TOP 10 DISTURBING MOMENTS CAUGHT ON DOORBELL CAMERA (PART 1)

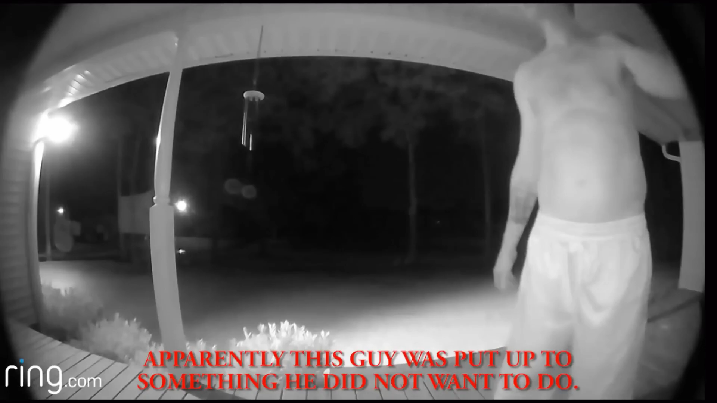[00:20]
ring footage captures a shirtless man in the middle of the night approaching a home. The man proceeds to fake knocking on the door.
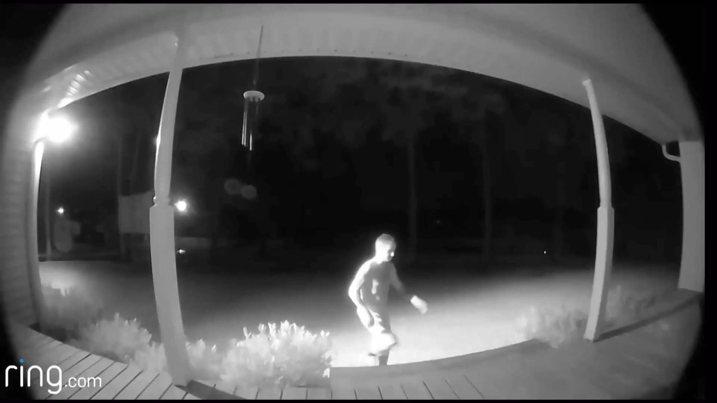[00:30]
This might come off as weird until you notice a car with its headlights on behind the man. It's obvious that the driver had this man go up to the house with the intent to talk to the owner for sinister reasons.
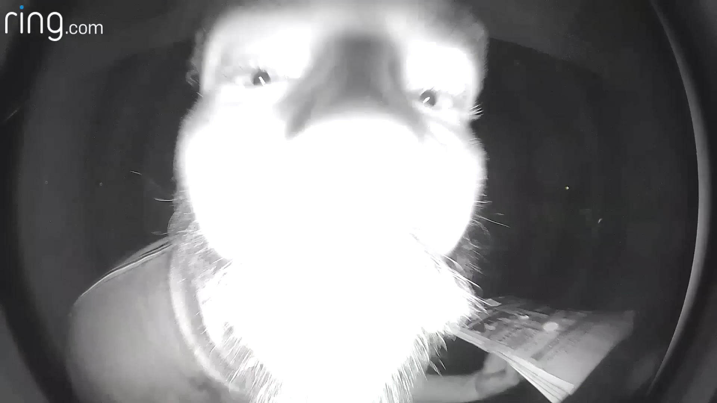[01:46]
a man can be seen eating something off of a flyer and goes on to lick the homeowner's doorbell.
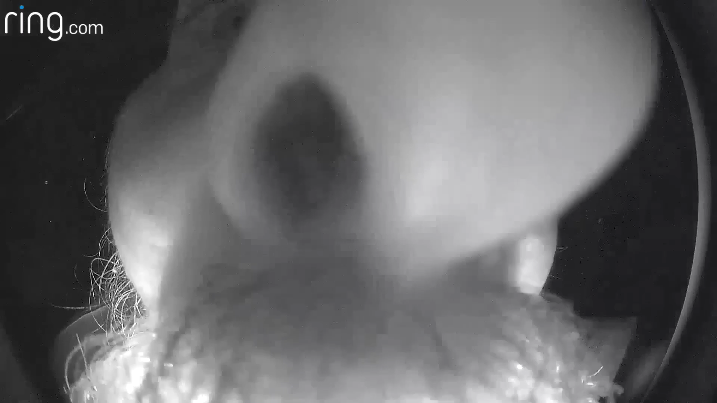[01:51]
Yep, we got another one. They just can't keep their tongues off these things. The man then started pointing at the flyer in his hand and for whatever reason,
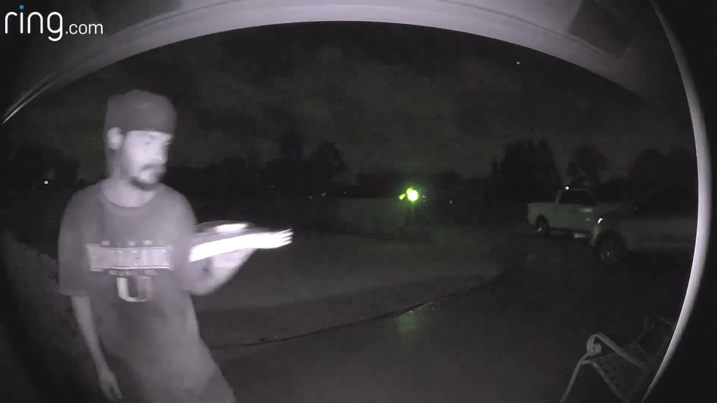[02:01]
he licked the doorbell one last time for good measure.
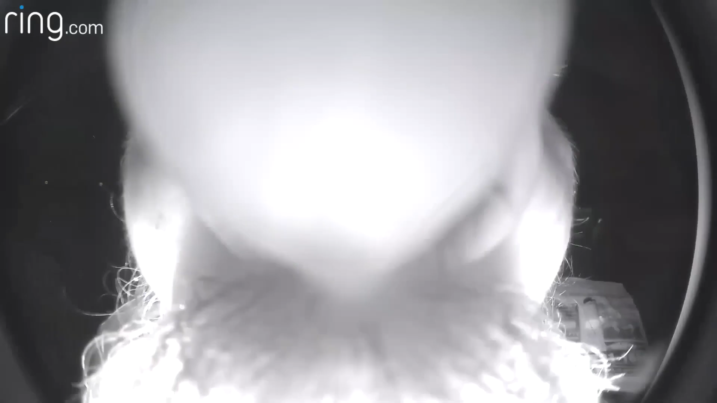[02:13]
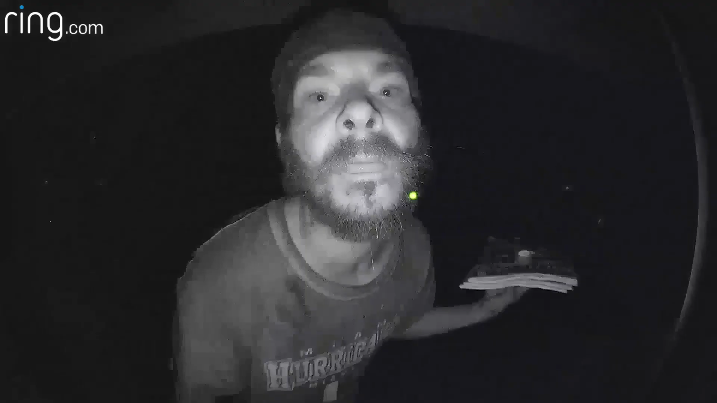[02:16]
What is up with people licking doorbells?
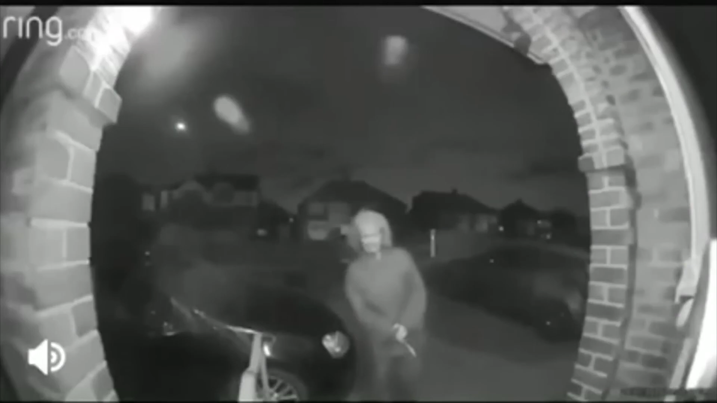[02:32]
In this video, an elderly woman can be seen in front of a home carrying a knife, moving her body back and forth as well as oddly looking at the knife and glancing around. After a few moments, the woman finally attempted to ring the doorbell but held back for some reason.
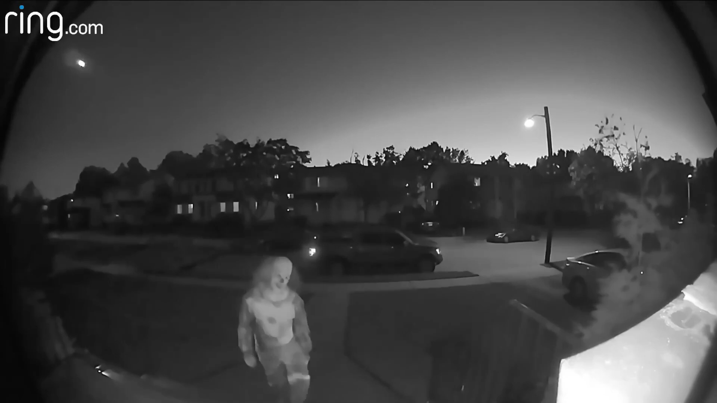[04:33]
The clown was staring directly into the camera the whole time, very creepily.
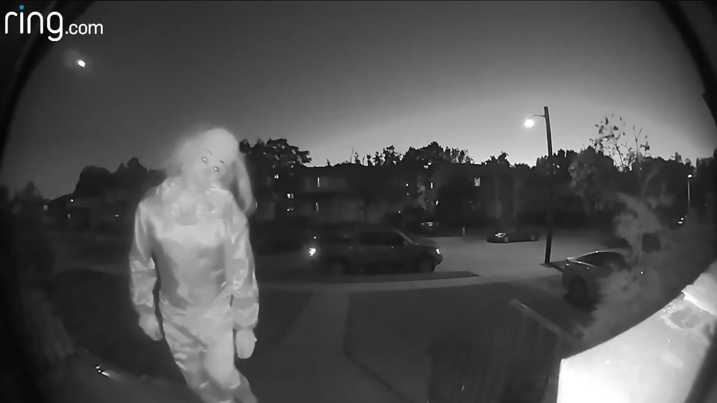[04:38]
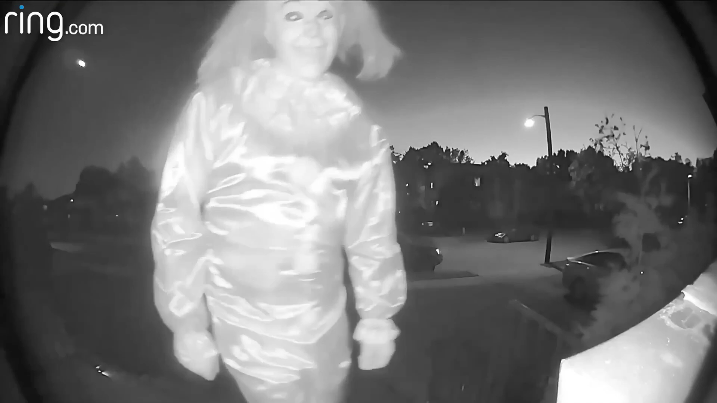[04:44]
He was likely just trying to scare the homeowner, but could he have had something more sinister in mind? God, these clowns are so creepy.
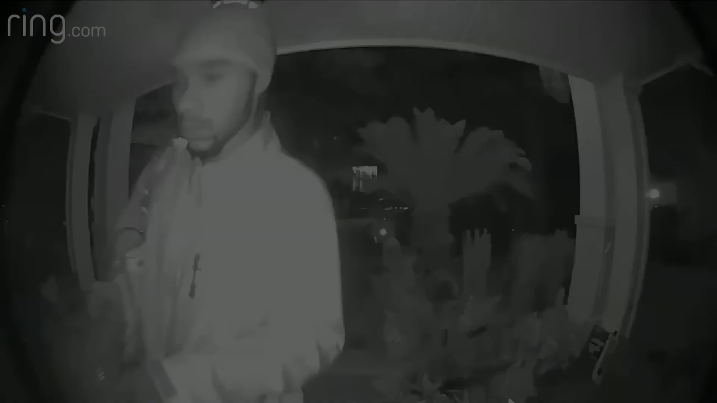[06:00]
In this video posted by Jeff Cohen on May 7th of 2018, Jeff's wife left her car unlocked and a man in his footage took several items including a set of keys. The man attempted to gain entry with those keys, but fortunately, none of them were house keys.
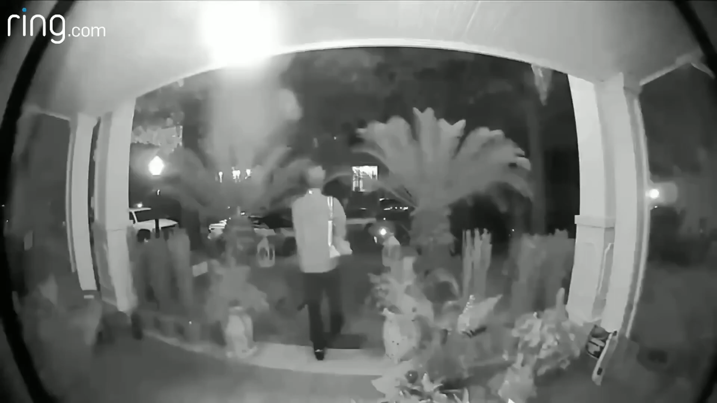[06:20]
Once the man realized that these were not house keys, he just walked away. Although leaving the car unlocked is a big mistake, thank God they locked the house door or who knows what would have happened.
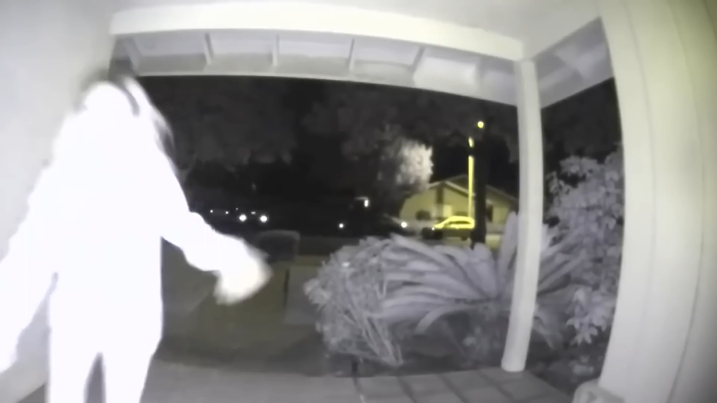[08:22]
CCTV caught this disturbing footage of a woman running to a neighbor's home screaming for help. A man then emerged from the shadows, dragging her by the hair and away from the home.
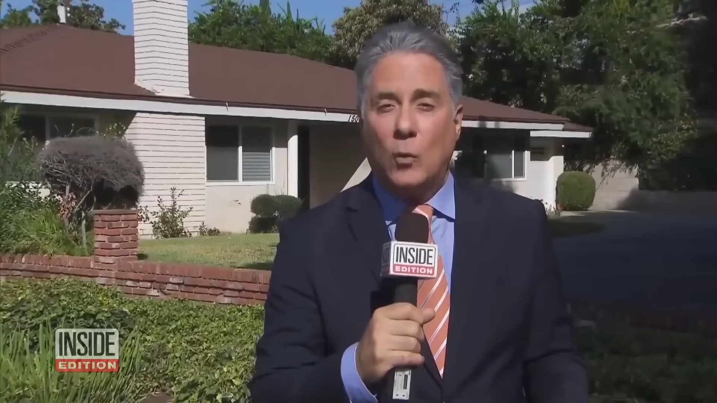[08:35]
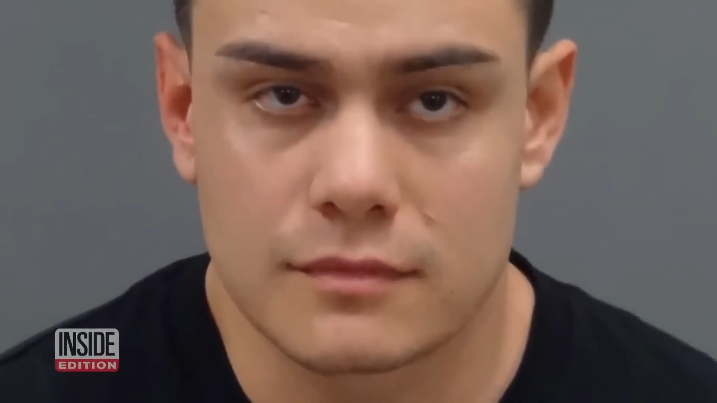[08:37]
The man was identified as Robert Mendez, the woman's boyfriend. He would be charged with suspicion of attempted murder and kidnapping.
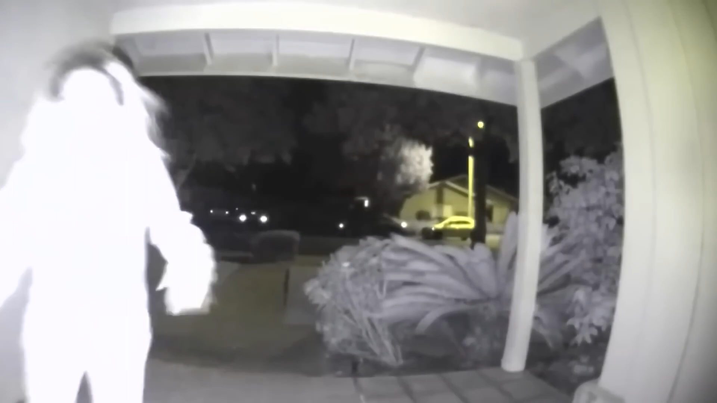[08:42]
The footage helped save the woman who was being held captive just around the corner of where she was kidnapped.